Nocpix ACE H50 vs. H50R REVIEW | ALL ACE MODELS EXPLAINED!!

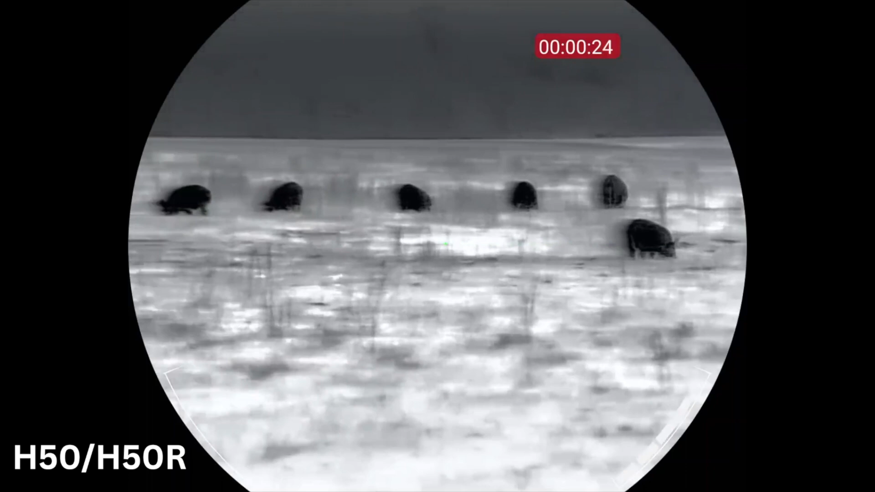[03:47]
So resolution on both of them, 640 by 512 thermal sensor resolution,
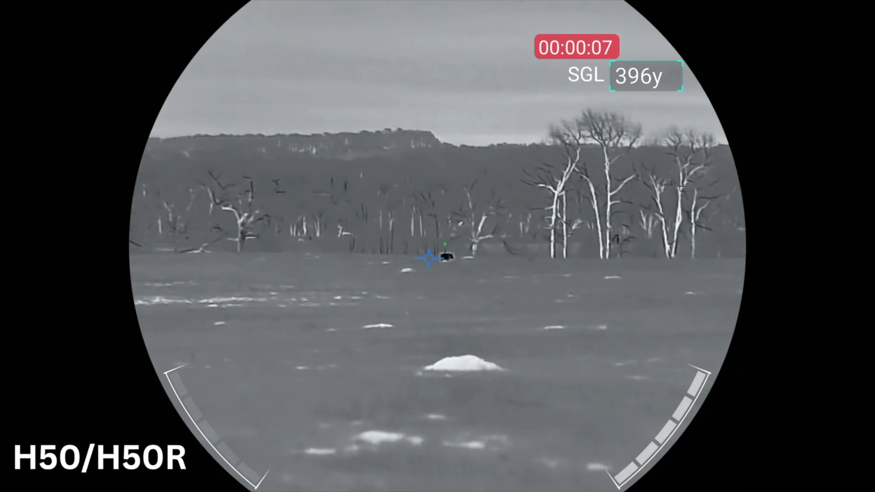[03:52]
minus 15 millikelvin sensitivity sensor rating. That's a little mouthful right there. 12 micron digital magnification, 3X to 24X.
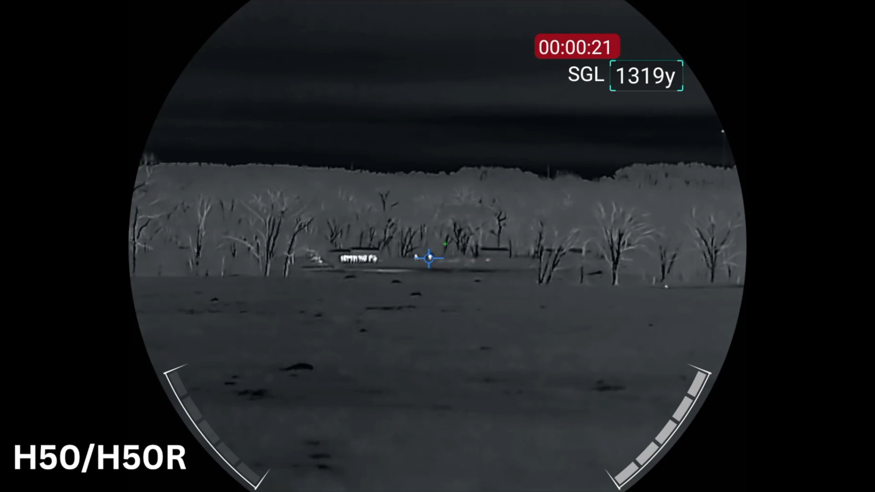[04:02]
But it also has ocular magnification that goes from 3X to 9X.
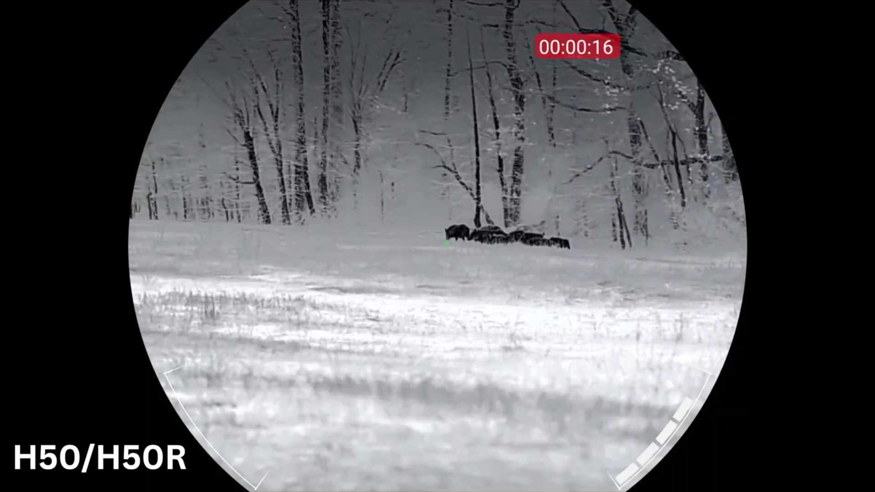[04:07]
So we'll talk a little bit more about ocular magnification because that's a very big, important benefit that you really need to know about.
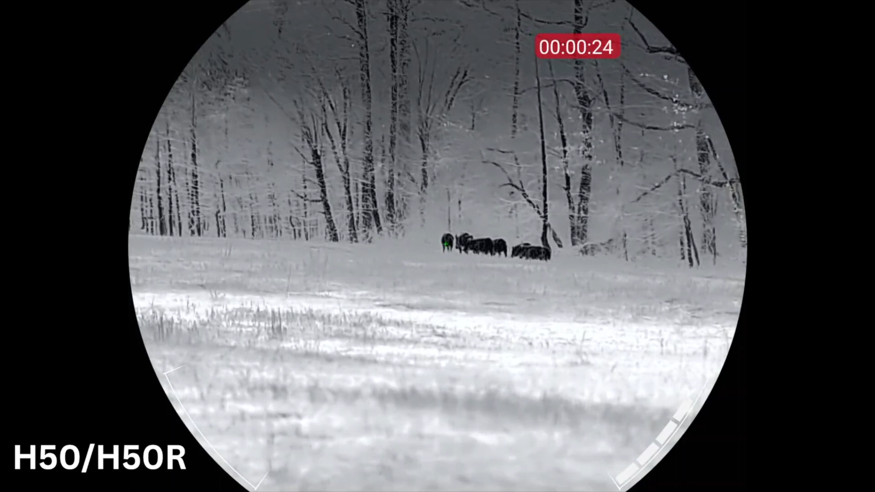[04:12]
The field of view is 46.2 feet at 100 yards.
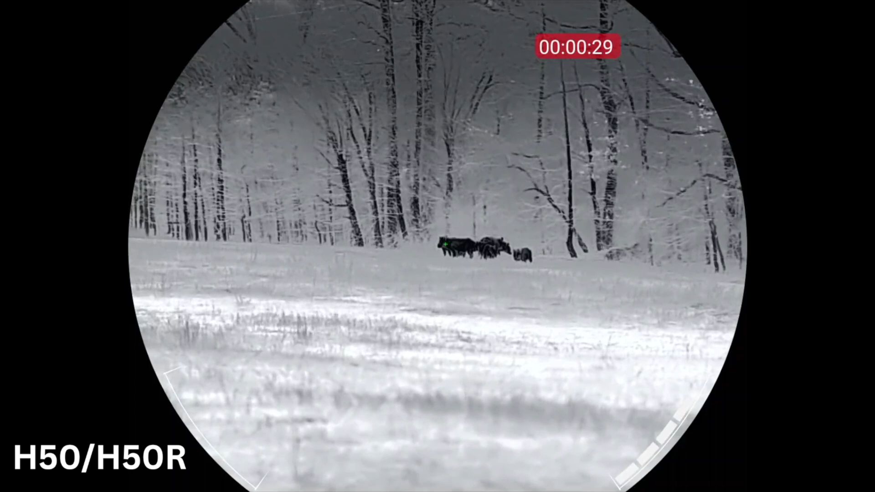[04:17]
The detection range, this is how the manufacturers measure it. It's a human-sized target at a certain distance.
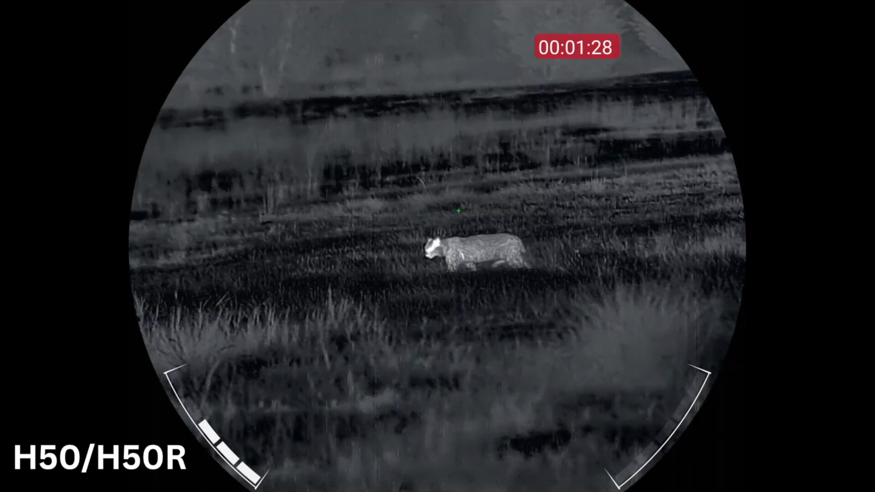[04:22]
They say it's 2,850-yard human-sized detection range. But more importantly, how far can you look out and ID a coyote-sized animal or a hog? And I'm going to say a coyote-sized animal, about 600 or 700 yards, ID range. Now that is in good conditions.
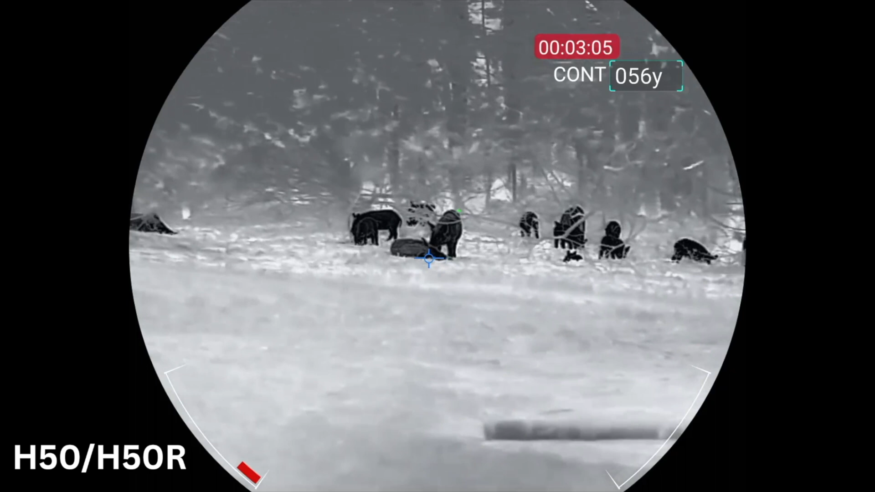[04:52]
Display size is 1.03 inches, very large display screen. It's an AMOLED display, and it's 2560 by 2560 display resolution.
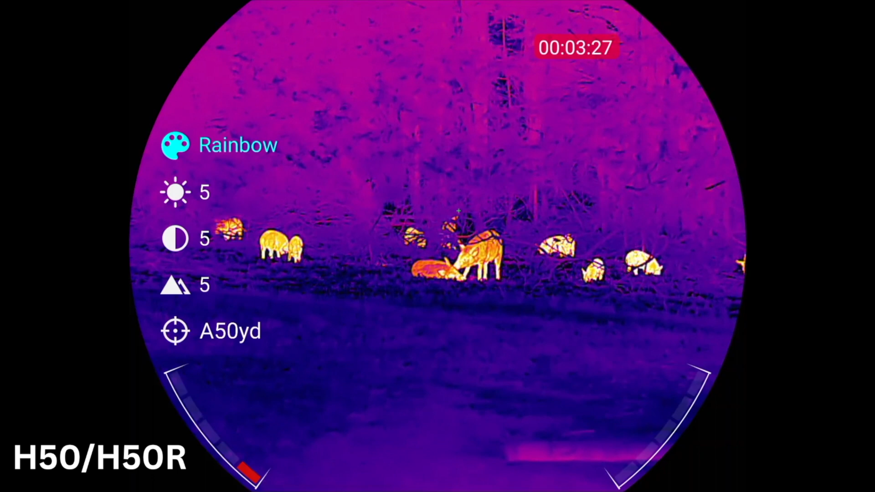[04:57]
A lot of resolution there, which works in conjunction with the ocular zoom. And again, a very important feature that we're going to talk about here in a minute.
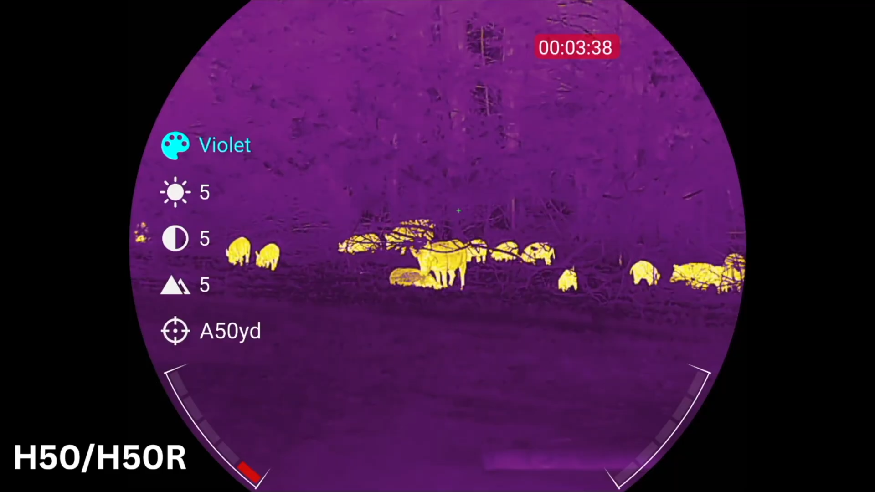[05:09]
The color palettes, it has white hot, black hot, red hot, color mode,
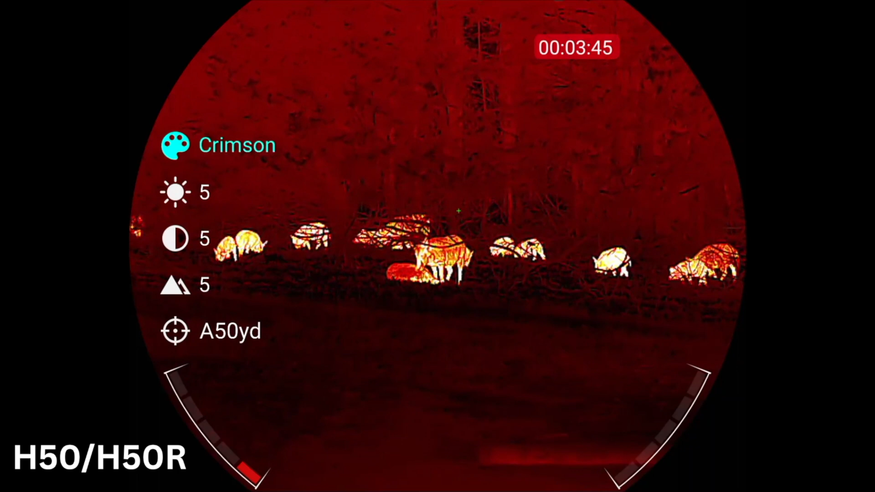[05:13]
crimson, viridian, violet. And I'm surprised that I was able to sound out and pronounce viridian with my East Texas education right there.
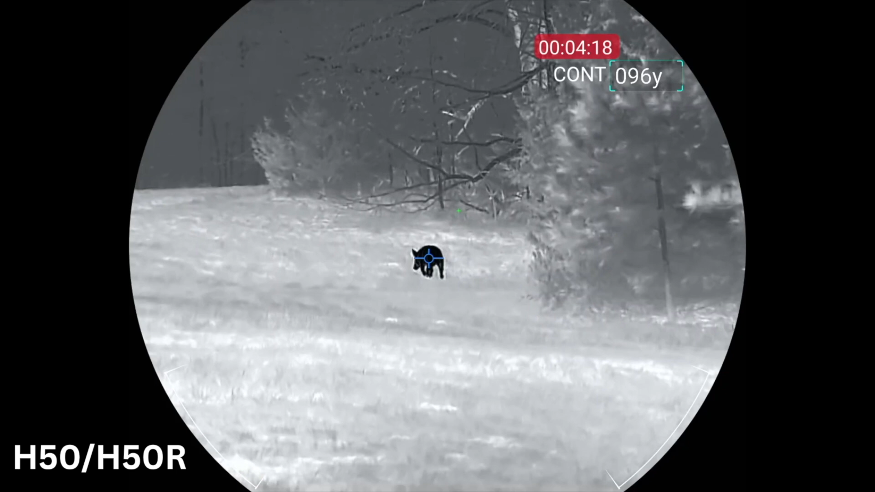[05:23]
It does have picture-in-picture display, Wi-Fi. The laser range finder on the H50R unit has an effective range of 1,300 yards.
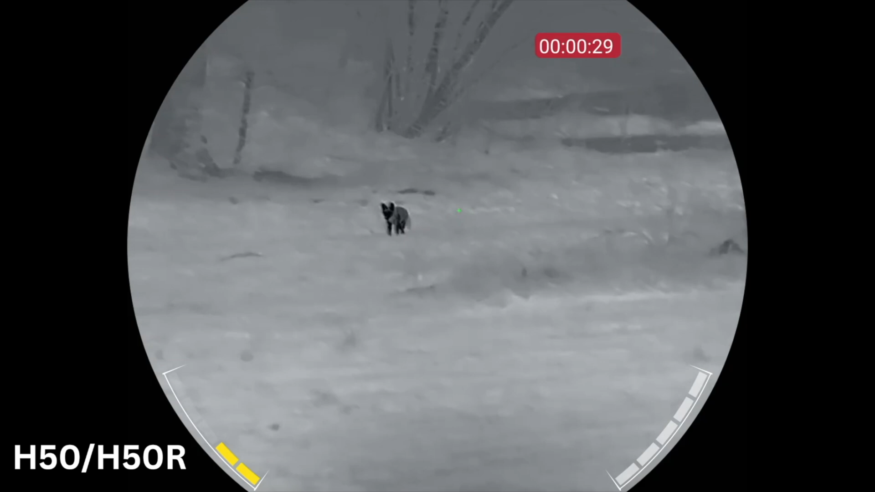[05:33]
It does have a bullet drop compensator ability, so you can get in and set up bullet calculations to put a drop-down reticle for whenever
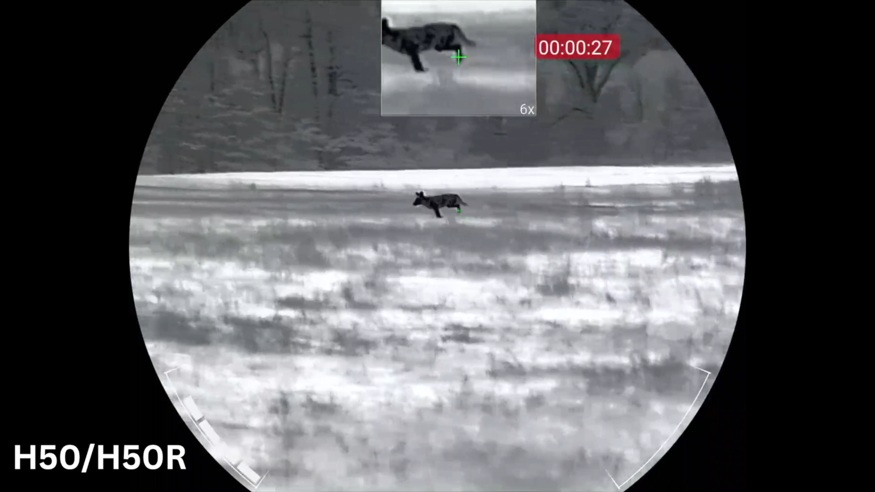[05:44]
you're shooting long range and you need to be able to range it and have some bullet compilation with your shot.
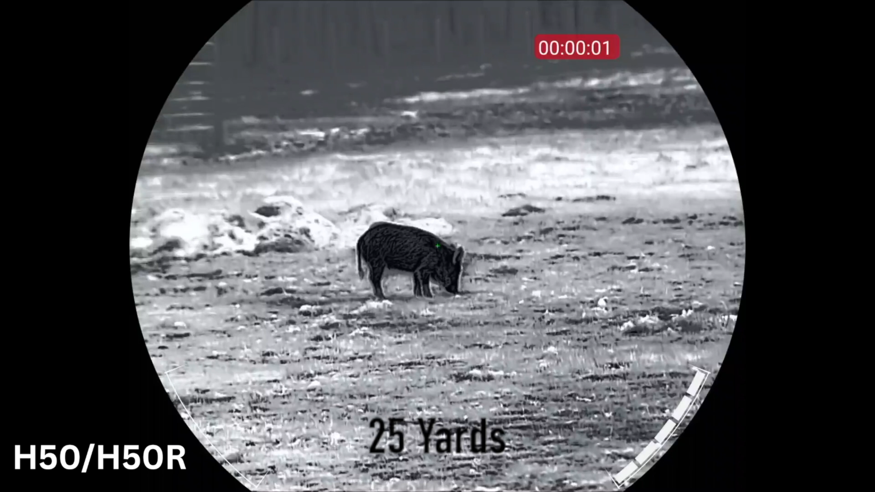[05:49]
It does have video and audio recording.
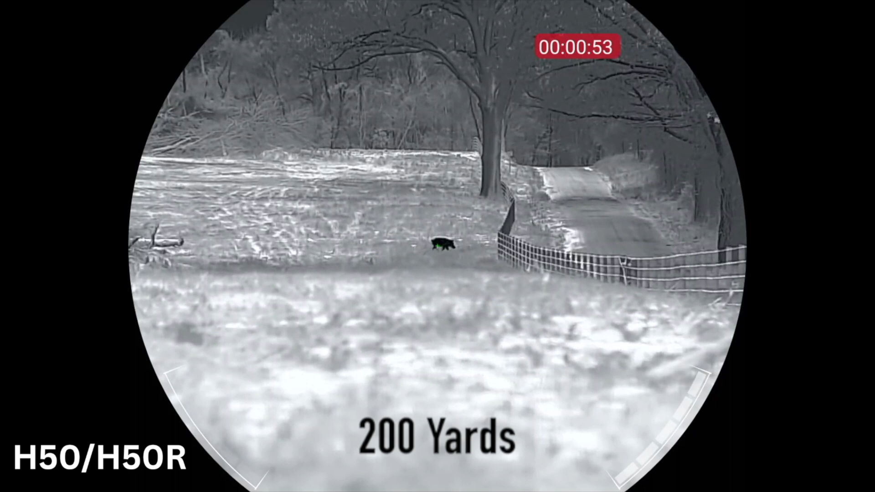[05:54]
The internal battery, you'll get about three and a half hours of runtime on the internal battery, about two hours of runtime on the removable battery. So there's two batteries that work in conjunction with each other.
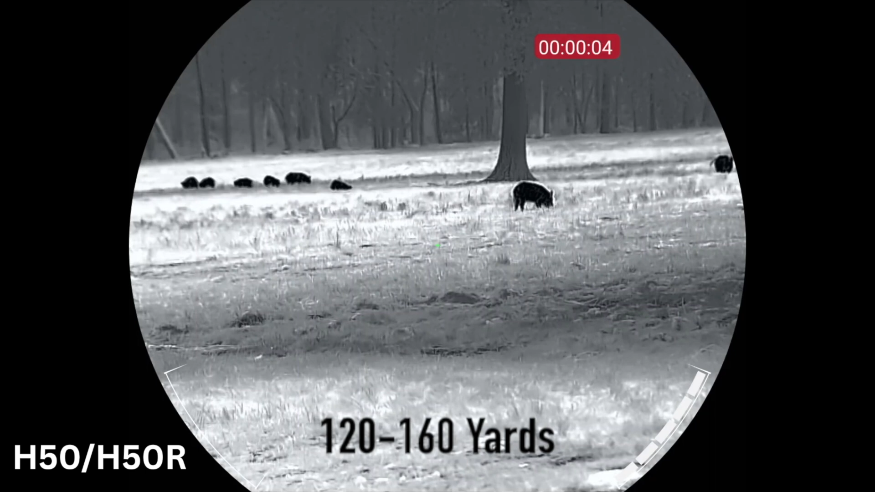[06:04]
And the removable battery is an 18650, very common, very inexpensive battery.
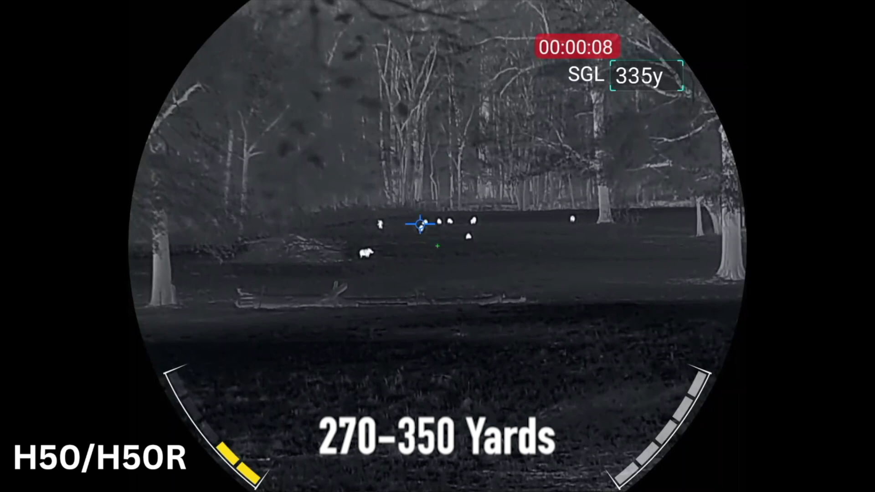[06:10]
The weight on it, 49 ounces. That's with the mount and the batteries installed in it.
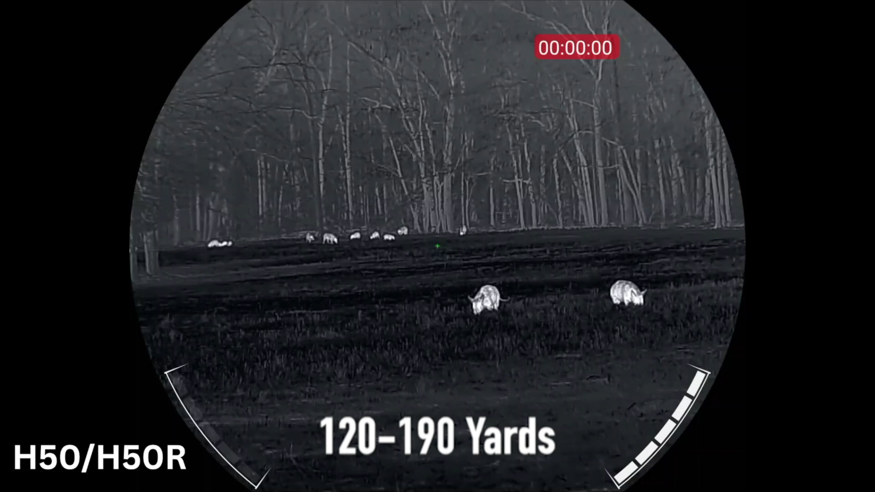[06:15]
It's got a temperature weather rating of minus four degrees up to 122 degrees Fahrenheit.
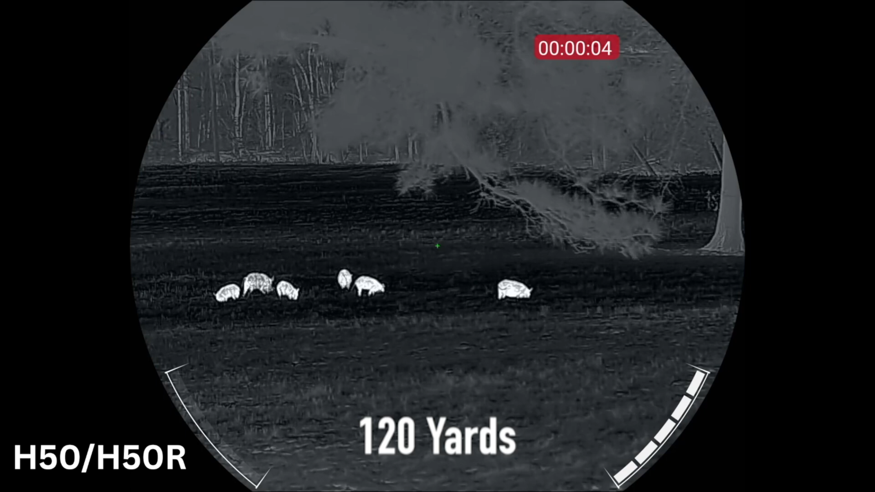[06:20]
Recoil rated for 300 Win Mag and 7 Mag. And it does have a five-year,
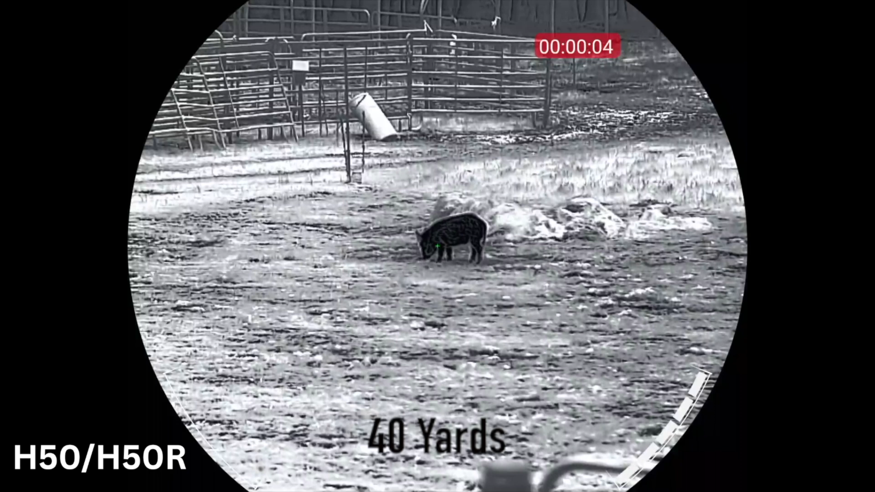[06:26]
five business day repair or replace guarantee through iRay USA.
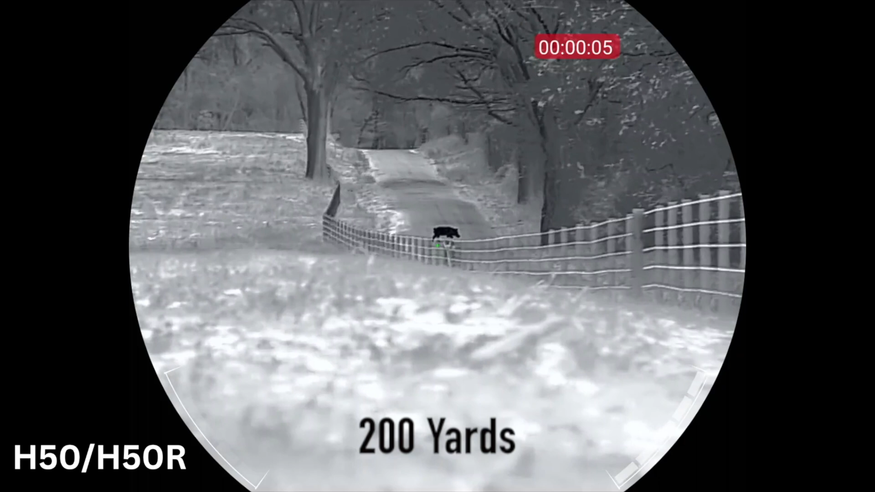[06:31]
So Knockpix, you know, this brand was introduced by iRay USA at the beginning or end of last year, 2024. Very popular really from day one.